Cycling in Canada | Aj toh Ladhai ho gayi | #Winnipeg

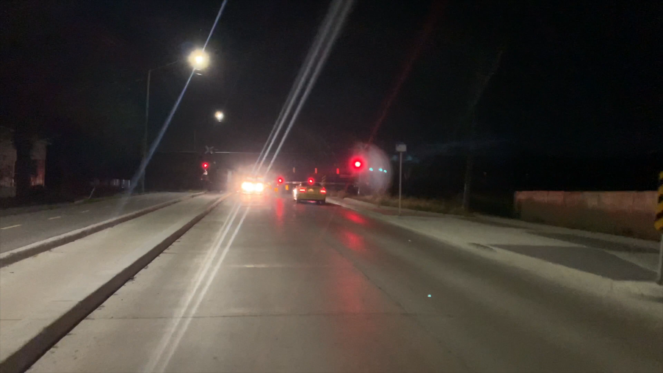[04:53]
यहाँ से लग रही है ट्रेन बढ़िया जाते हुए, सेक्सी व्यू लग रहा है।
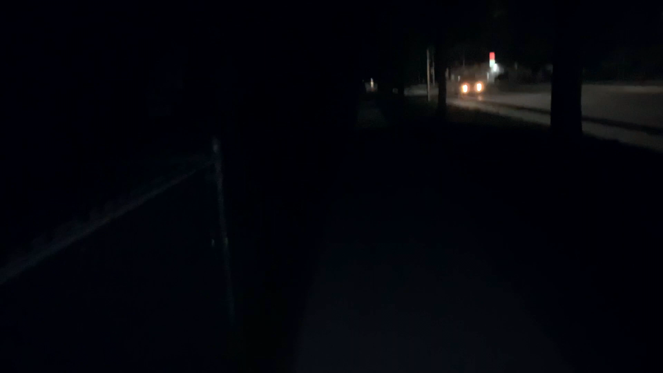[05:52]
तुम देख रहे हो मतलब पूरा हॉरर सीन बन रखा है, ये व्यू जो है ये किसी हॉरर सीन से कम नहीं है यार।
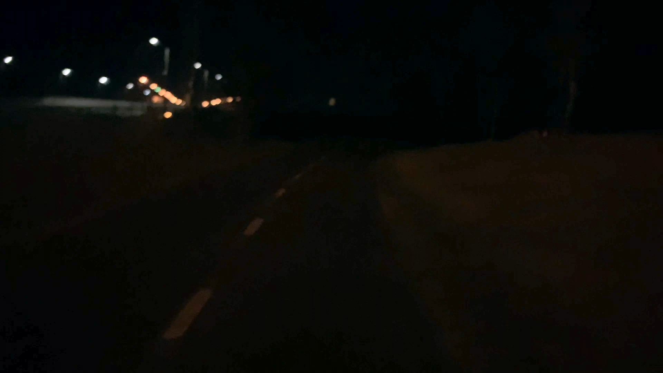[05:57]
इधर नहीं जाते हैं, बहुत देर है इधर, कुछ भी हो सकता है। वापस चलो वापस।